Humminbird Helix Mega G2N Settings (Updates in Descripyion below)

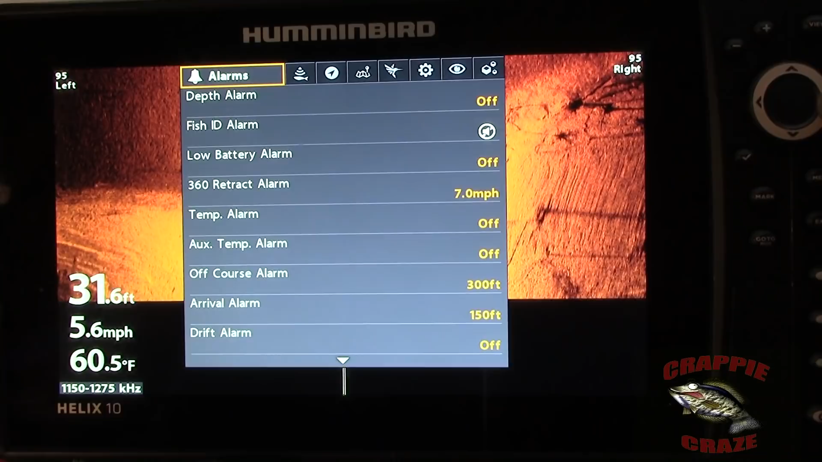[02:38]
On screen: depth 31.6 ft, water 60.5°F, speed 5.6 mph
go to the next one which is sonar okay these are the settings 2D chirp display frequency is high DI is mega chirp SI mega chirp surface clutter 5
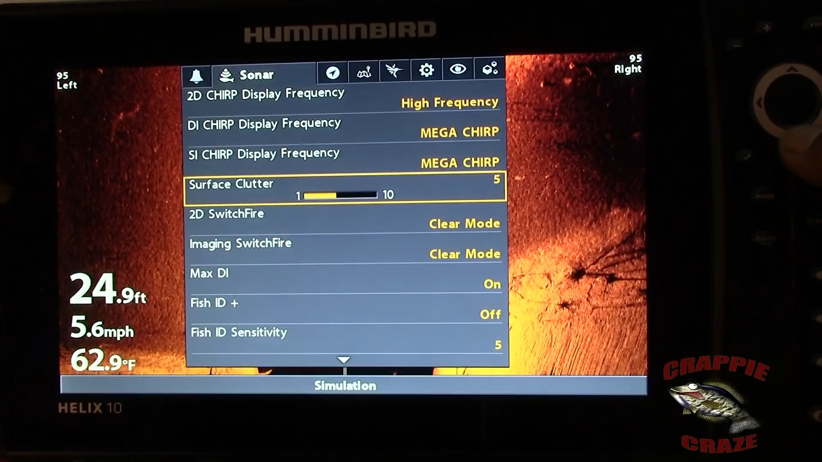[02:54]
On screen: depth 24.9 ft, water 62.9°F, speed 5.6 mph
2D switch fire clear mode imaging switch fire clear mode max DI is on fish ID is off my wife loves that on I'll turn it off every chance I get fish ID sensitivity I've got it set on 5
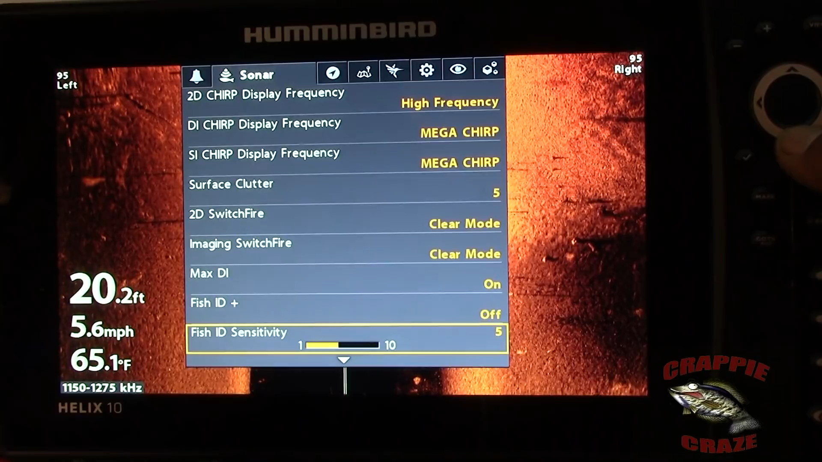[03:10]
On screen: depth 20.2 ft, water 65.1°F, speed 5.6 mph
RTS window is off bottom view structure ID
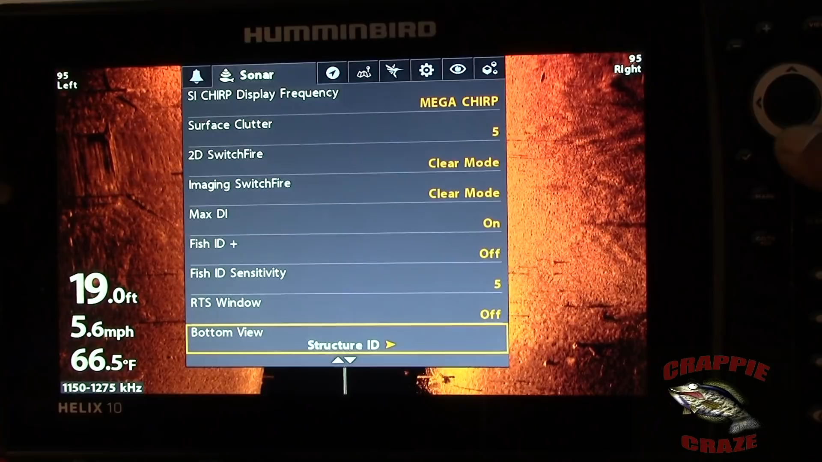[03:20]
On screen: depth 19.0 ft, water 66.5°F, speed 5.6 mph
I don't have it on white line because it turns to bottom white I'd rather have structure ID zoom width I've got that on white medium sensitivity offset
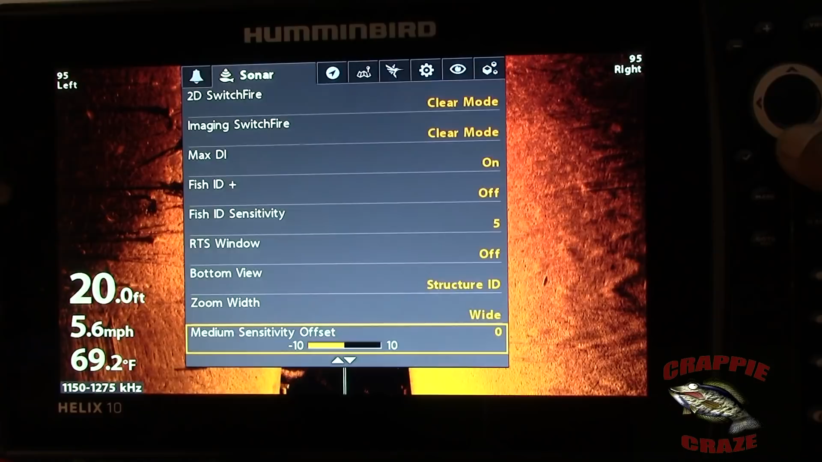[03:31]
On screen: depth 20.0 ft, water 69.2°F, speed 5.6 mph
zero depth lines are on side imaging range lines are off if I turn them on you will see the lines come on over here see the lines are on I don't like them lines I turn them off now the depth lines are when
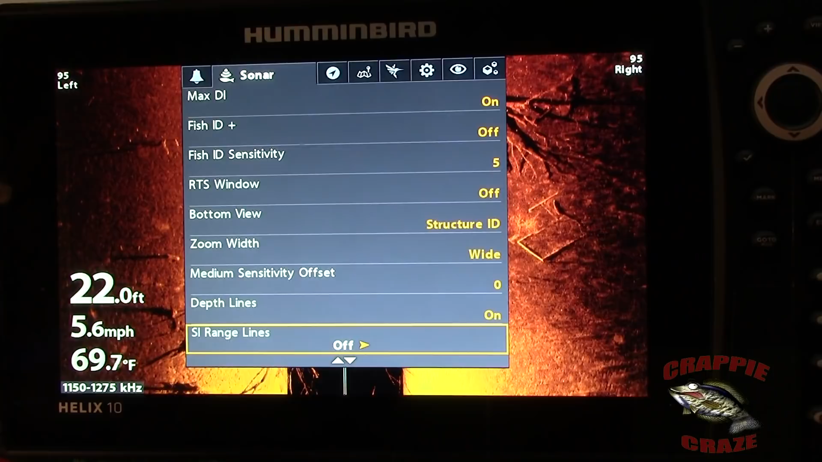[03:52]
On screen: depth 22.0 ft, water 69.7°F, speed 5.6 mph
I'm in 2D or DI that's the depth lines that are going across those I do have on
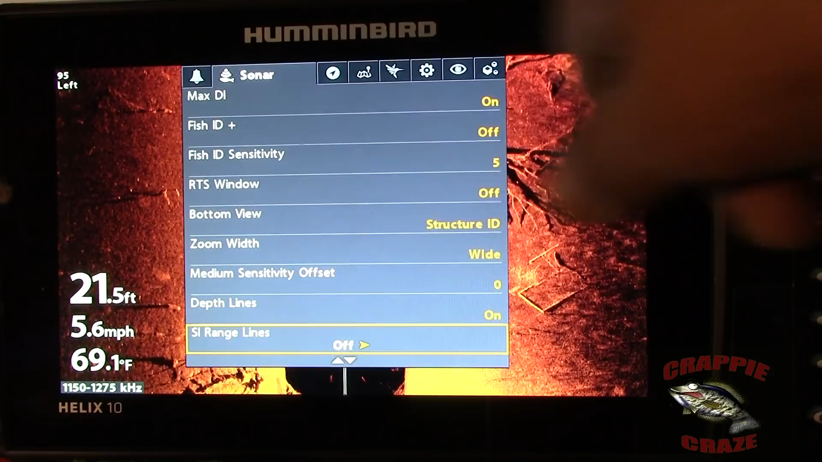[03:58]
On screen: depth 21.5 ft, water 69.1°F, speed 5.6 mph
side imaging readouts on
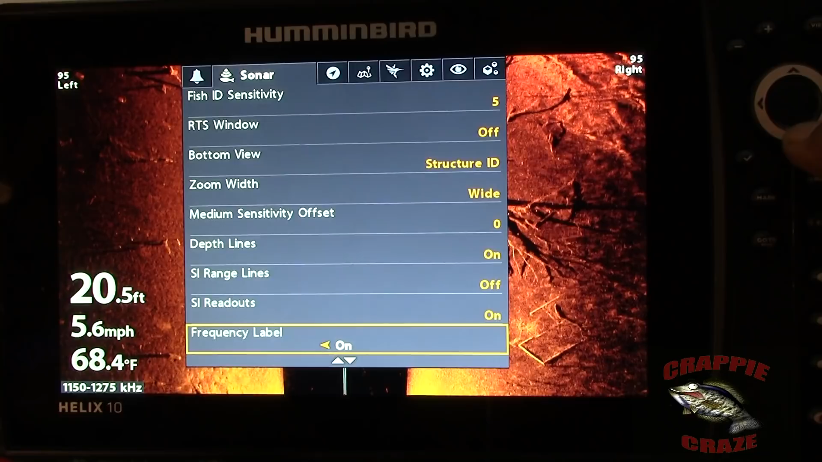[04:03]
On screen: depth 20.5 ft, water 68.4°F, speed 5.6 mph
frequency label on that's that frequency label there here noise filter is low maximum depth is in auto water type fresh
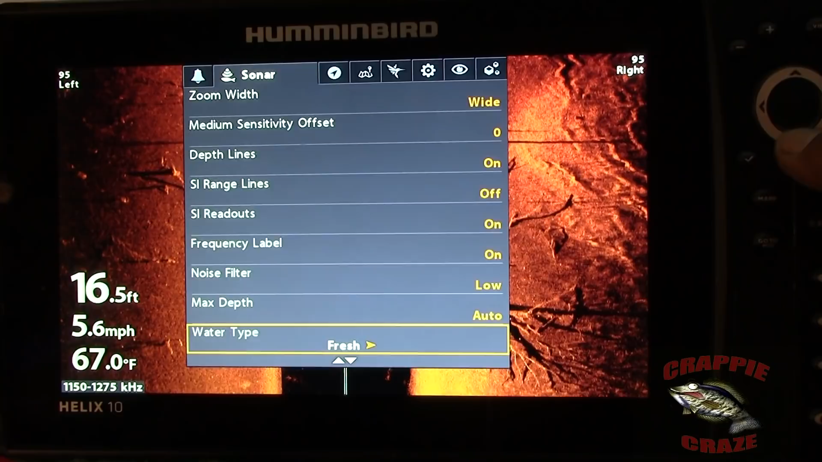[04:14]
On screen: depth 16.5 ft, water 67.0°F, speed 5.6 mph
connected transducer I have my mega connected side imaging orientation is on normal digital depth source
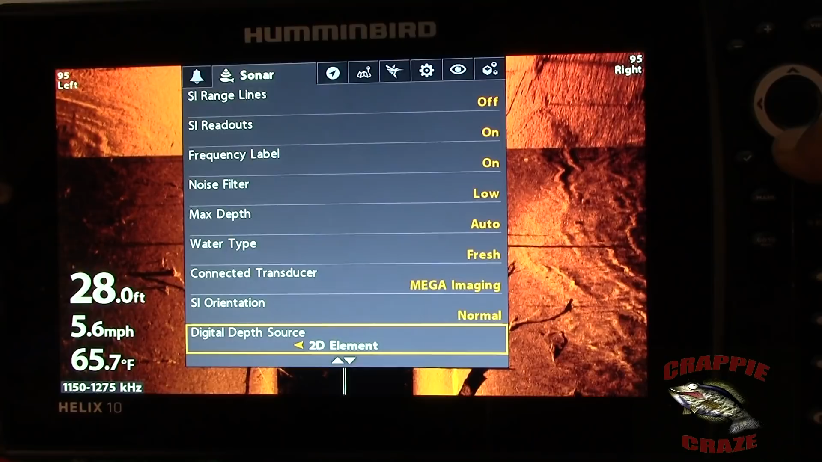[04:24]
On screen: depth 28.0 ft, water 65.7°F, speed 5.6 mph
2D element color bar is off temperature graph
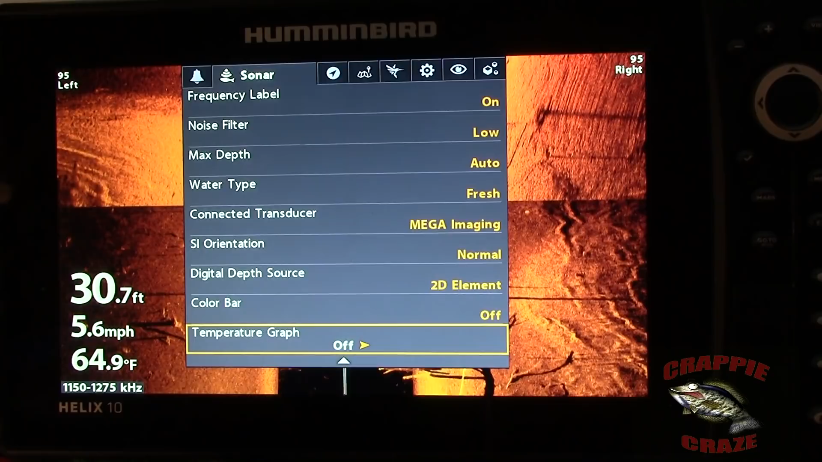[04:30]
On screen: depth 30.7 ft, water 64.9°F, speed 5.6 mph
is off ok that's in sonar those are my settings in sonar next is
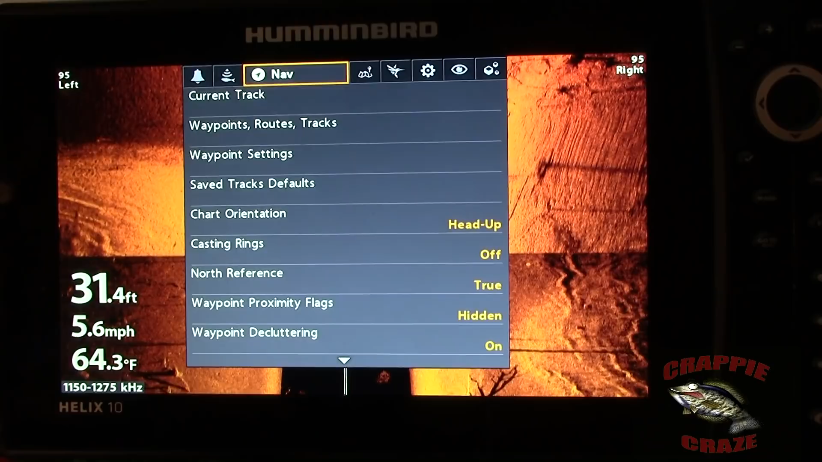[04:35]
On screen: depth 31.4 ft, water 64.3°F, speed 5.6 mph
navigation
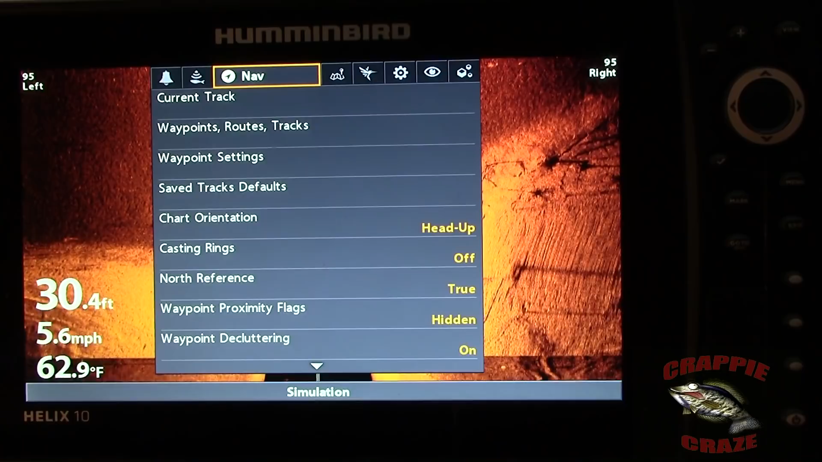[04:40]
On screen: depth 30.4 ft, water 62.9°F, speed 5.6 mph
the only thing really here is my chart orientation I like point my boat icon to always point upwards so I have it heads up
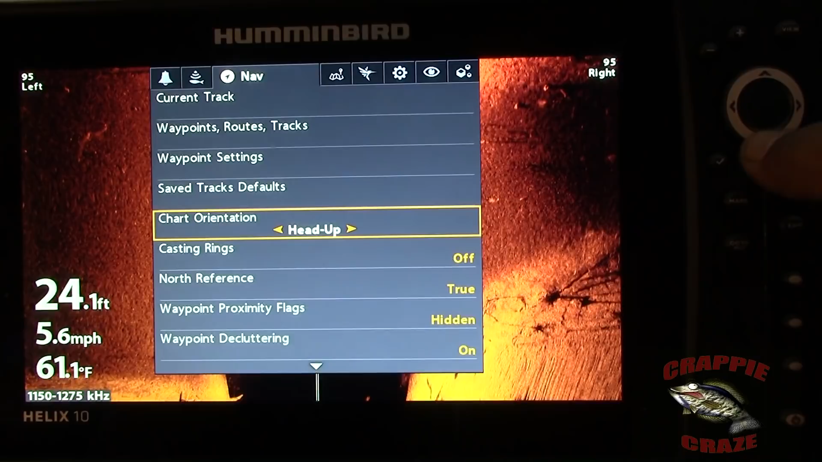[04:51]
On screen: depth 24.1 ft, water 61.1°F, speed 5.6 mph
casting rings is off that's something I'm going to start playing with north reference true
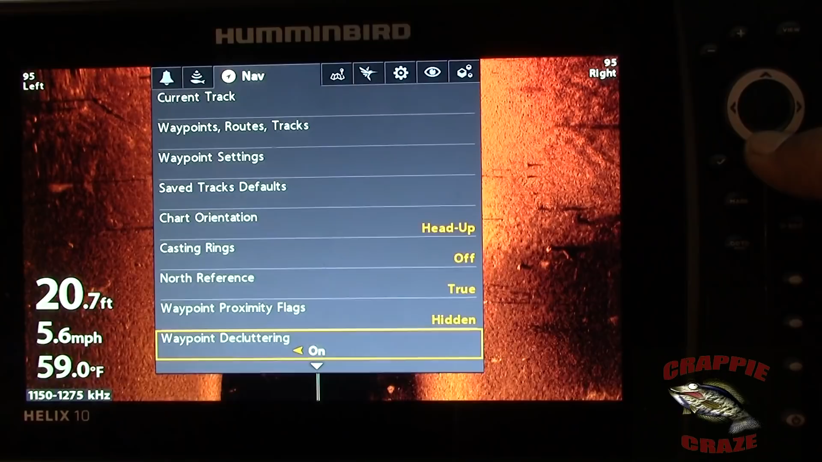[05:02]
On screen: depth 20.7 ft, water 59.0°F, speed 5.6 mph
waypoint proximity it's hidden waypoint decluttering is on I do have a bunch of waypoints that are close together so I like to have decluttering on trolling grid rotation 0% track point interval one second I like to for it to track me as I'm moving as fast as possible
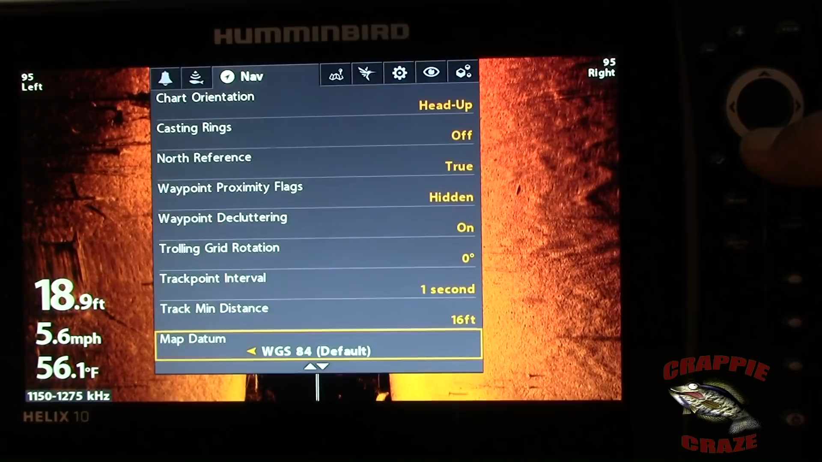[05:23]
On screen: depth 18.9 ft, water 56.1°F, speed 5.6 mph
track minimum distance 16 foot map latum WGS I don't know what that is north up indicator is
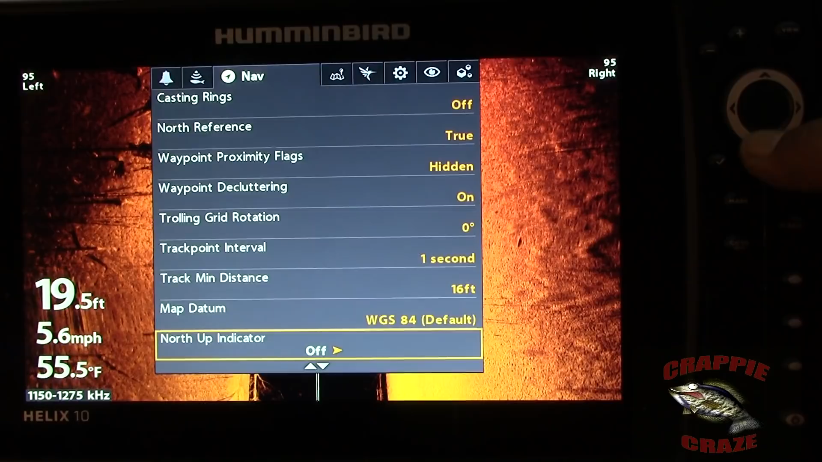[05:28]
On screen: depth 19.5 ft, water 55.5°F, speed 5.6 mph
off course projection line is standard 3D view line outline visible
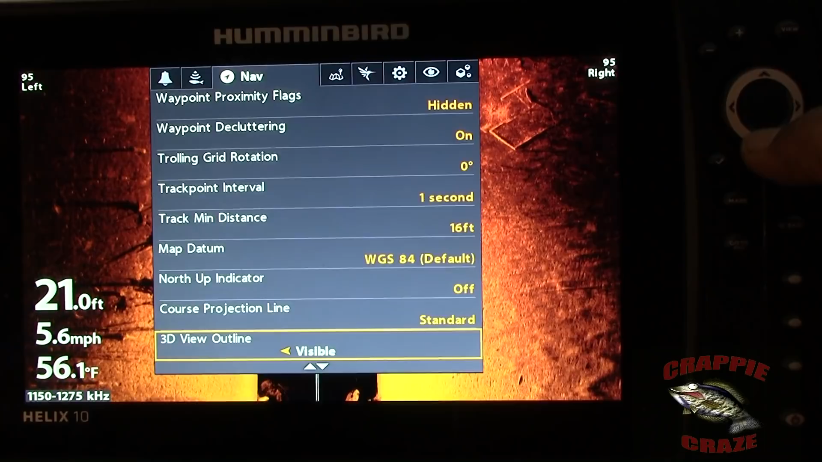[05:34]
On screen: depth 21.0 ft, water 56.1°F, speed 5.6 mph
continuous navigation mode is off SI navigation